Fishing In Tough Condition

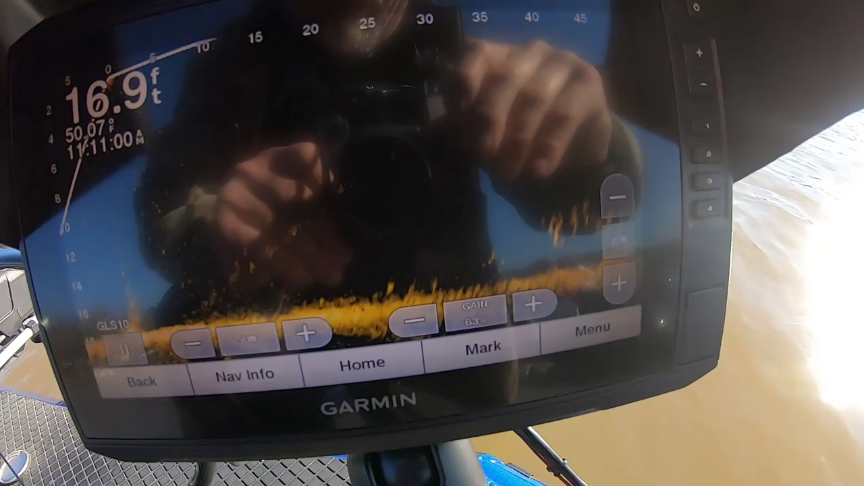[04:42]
On screen: depth 16.9 ft
Now I'm going to move this camera little bit so I can see what y'all seeing. There's a white perch right there. Okay.
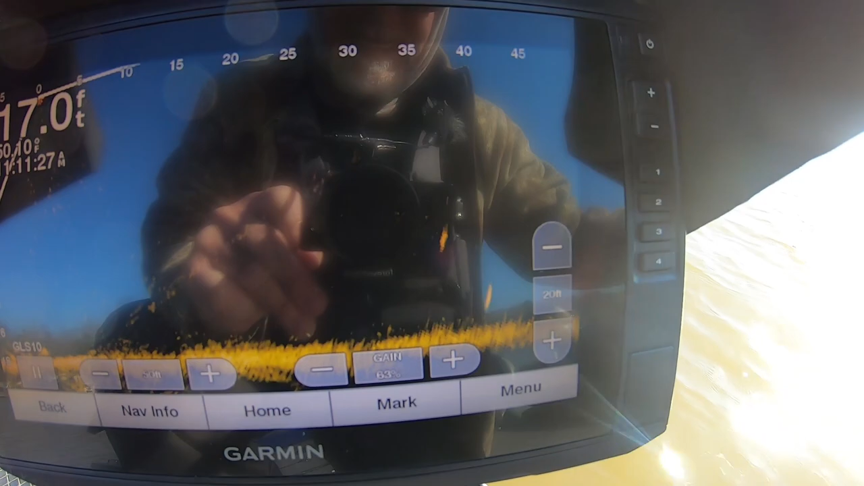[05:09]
I don't think what they are. I'm trying to find some bigger fish for y'all. All right. There's a that's that's a decent fish right there. See how bright he is.
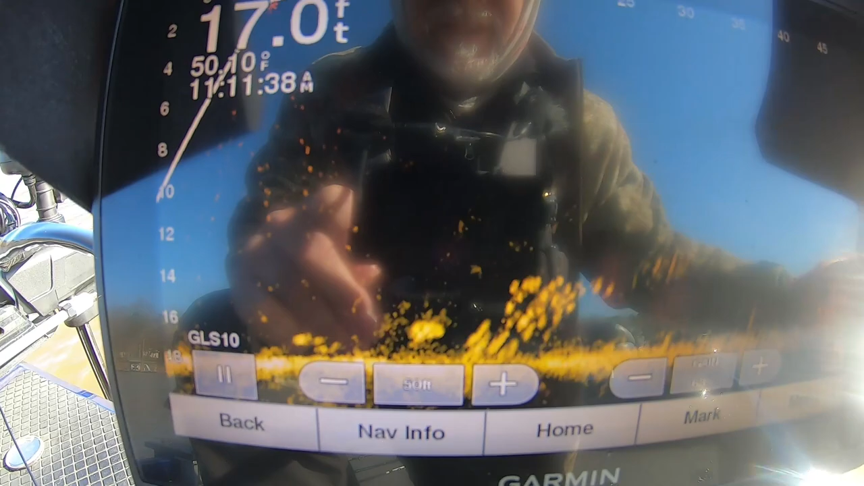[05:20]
On screen: depth 17.0 ft
You can see his tail moving. I don't know if y'all can see that in the camera or not. If you're watching see his body twisting. And he's 30 he's 20 uh he's 20 feet away guys. If I bring it closer.
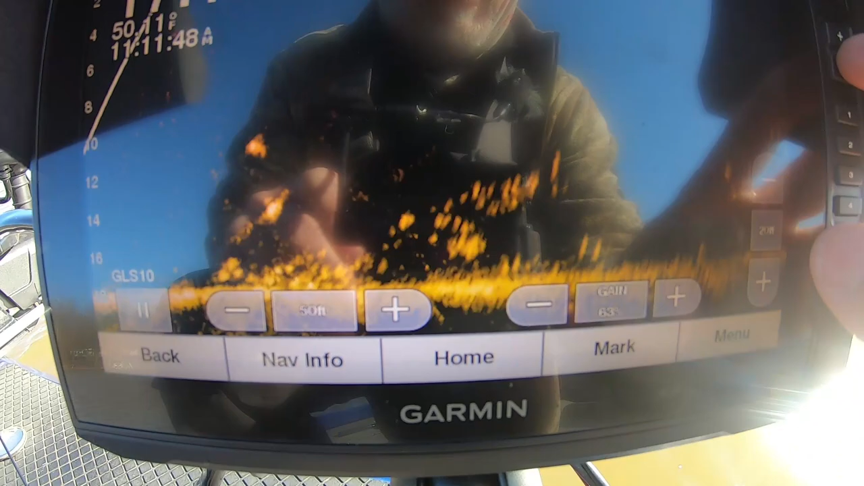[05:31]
Let's bring it closer. Oops. I'm sorry. Let's bring it closer. Bring it closer.
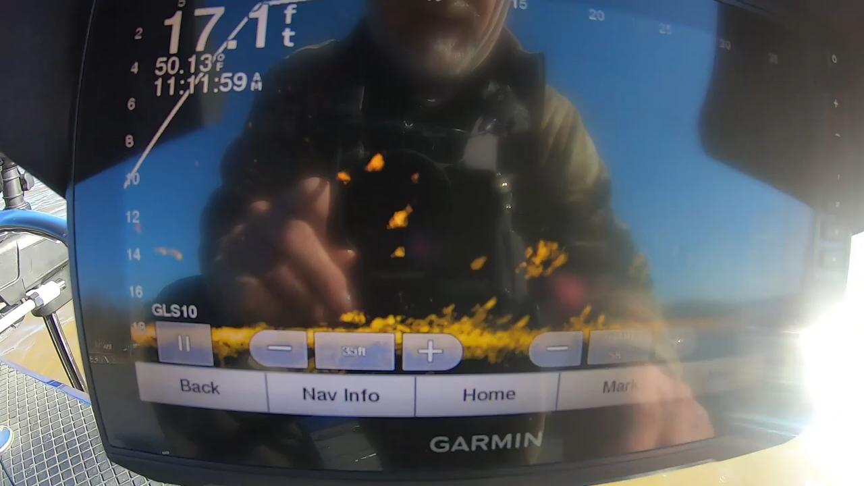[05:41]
On screen: depth 17.1 ft, water 50.13°F
Brought the gain up a little bit now. Those is right there you go. Those are bass.
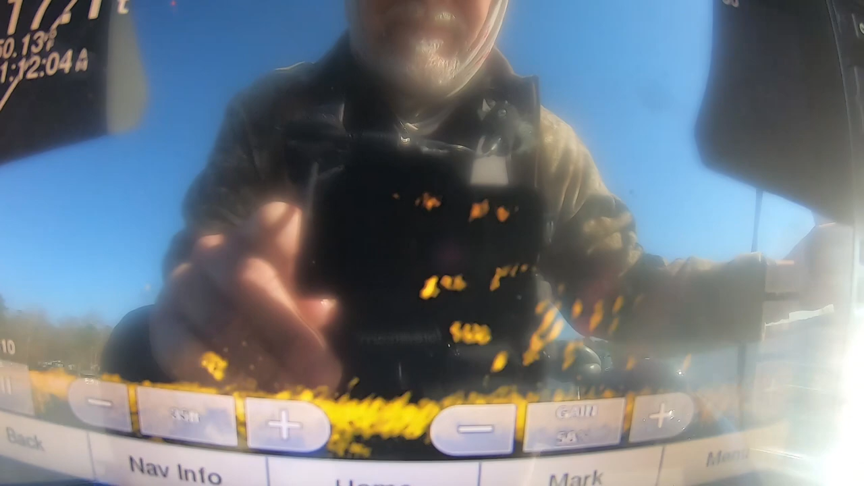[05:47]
If you watch they're after those shad.
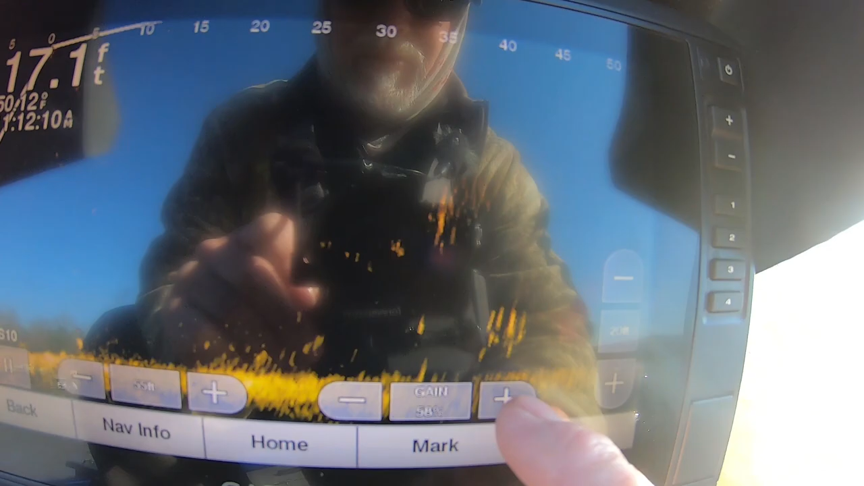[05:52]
Let me bring the game back up a little bit guys. Trying to get a clearer picture. That's you got to adjust this thing a lot sometimes.
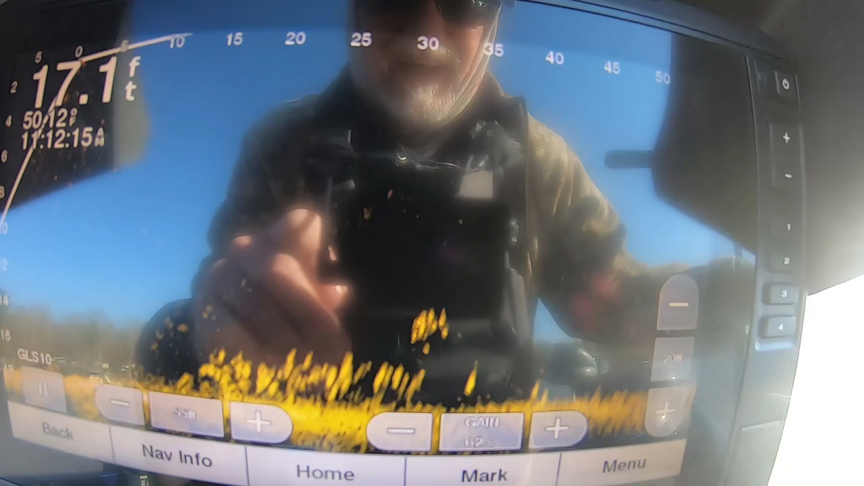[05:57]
On screen: depth 17.1 ft
See look at all the fish right here. Those are probably white perch.
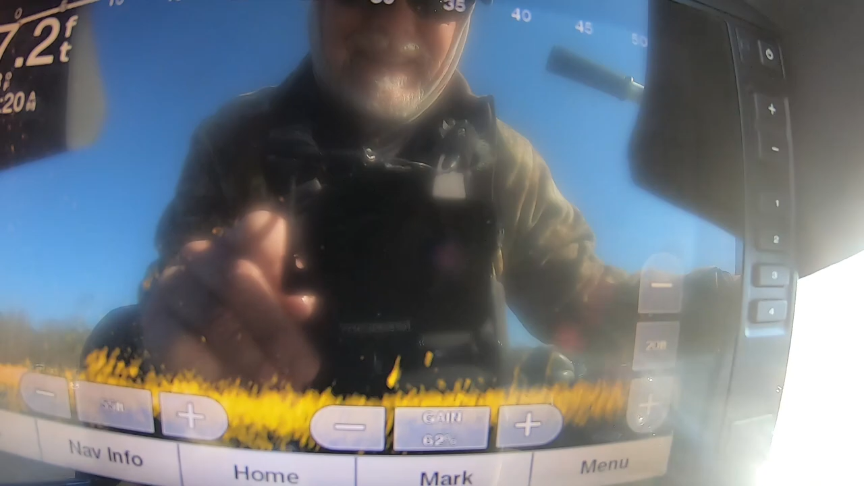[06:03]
I'm still spinning. There's a school of shad. You can see there's fish around the shad there.
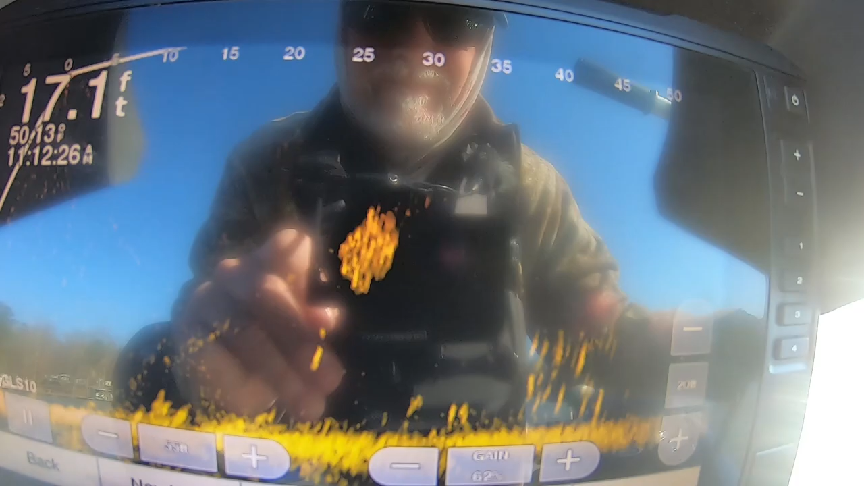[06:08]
On screen: depth 17.1 ft
I'm spinning. And these are all different fish I'm showing. I'm spinning my handle.
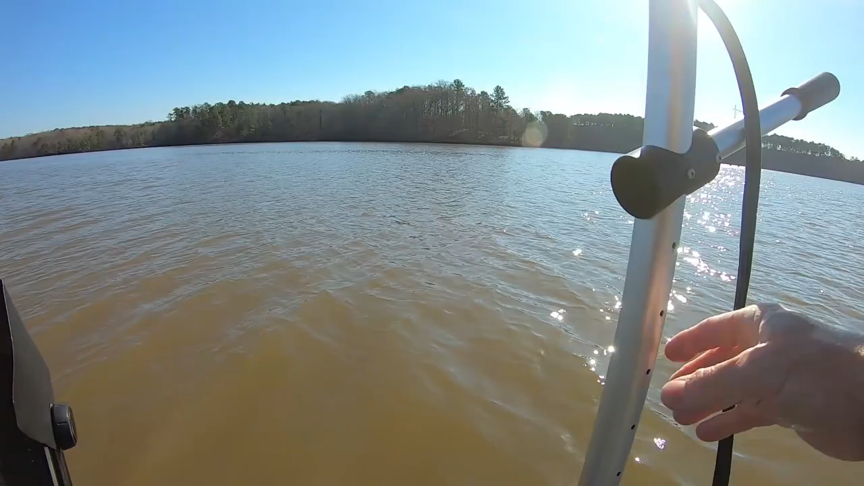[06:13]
See this handle right here. I'm spinning it like this. Looking around. When I say I'm going to be looking around. I'm doing this. I'm looking all around the boat. That's like. See. See there's. See what I'm saying.
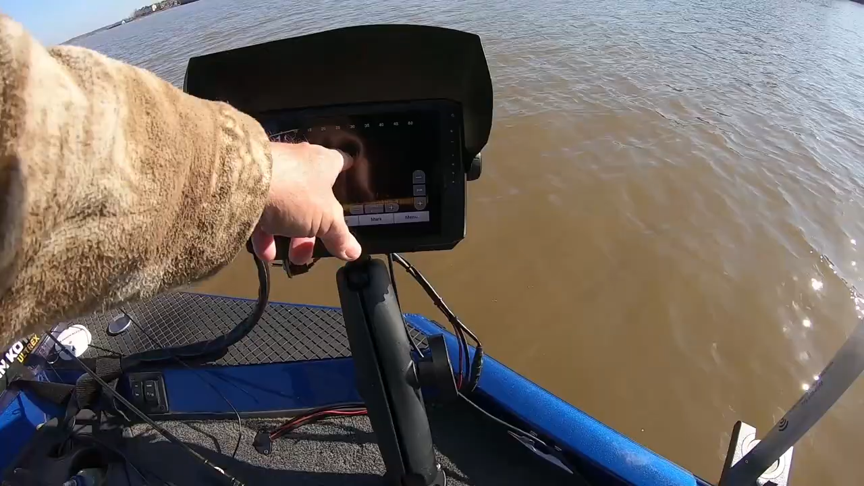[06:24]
There's there's a school of shad. I'm in 17 feet just drifting. That's all I'm doing.
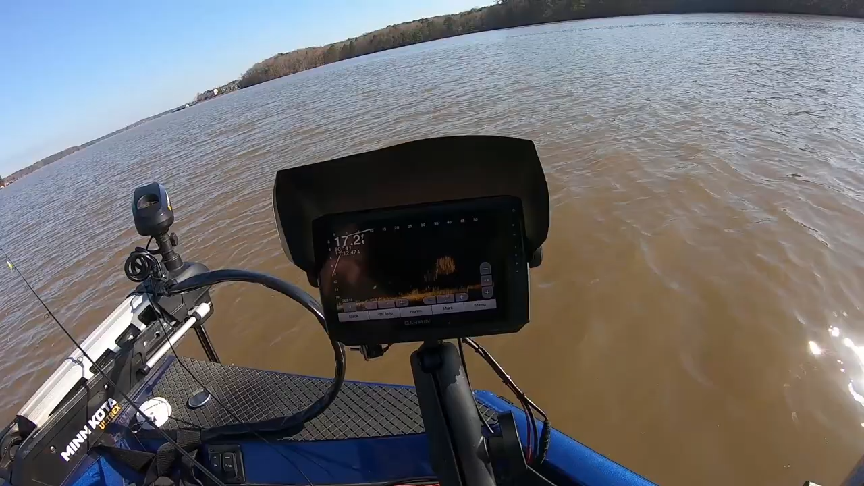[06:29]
A lot of those are white perch. Now that that this is a bass or something right here. See right here. It's a bigger fish. Hold on.
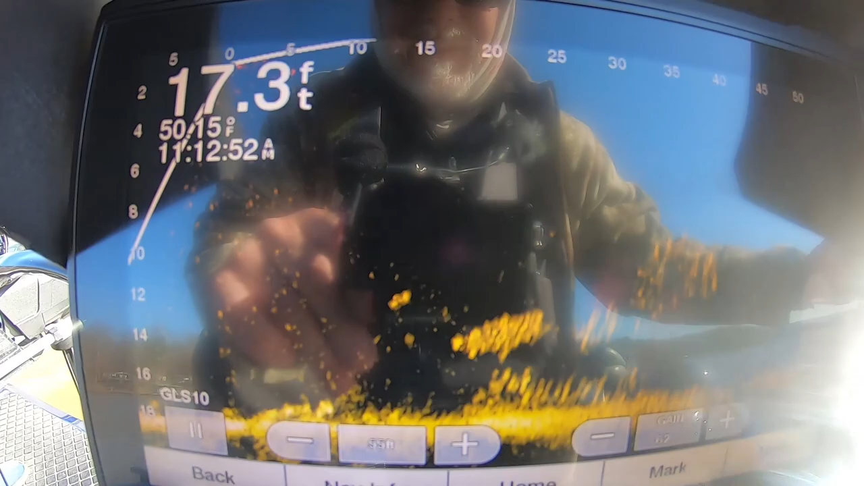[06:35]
On screen: depth 17.3 ft
Make something find him. Oops. I can't get him in the scope.
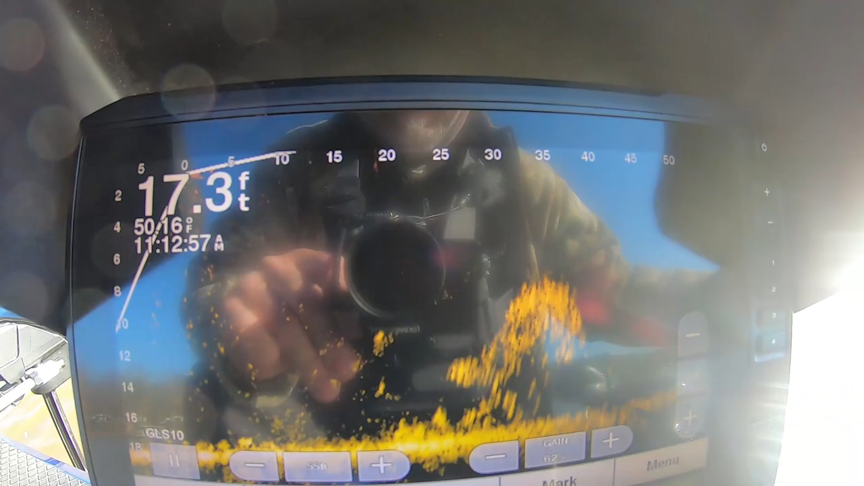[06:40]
On screen: depth 17.3 ft
There he is. A school of shad going on there. There is a bigger fish.
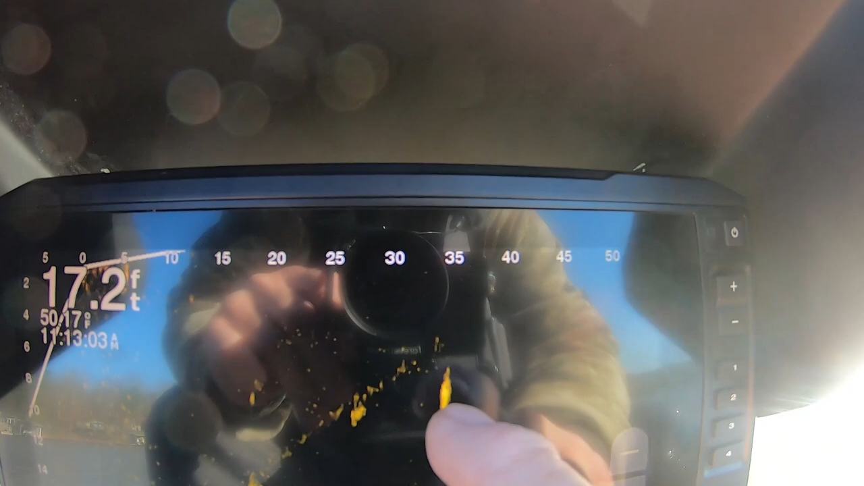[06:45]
On screen: depth 17.2 ft
See they two's going to meet up. And that's what I've been doing. I've been throwing at those bigger fish.
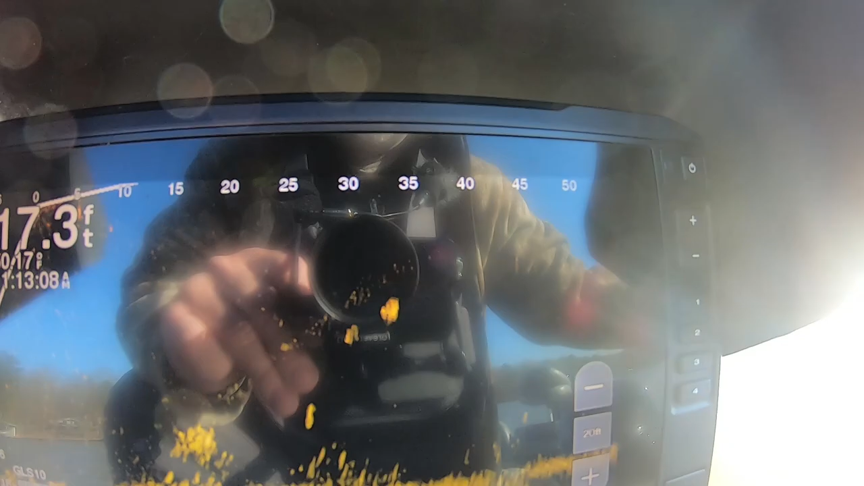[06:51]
Now I think those are bass right there are stripers. If I get them closer I can tell you what they are.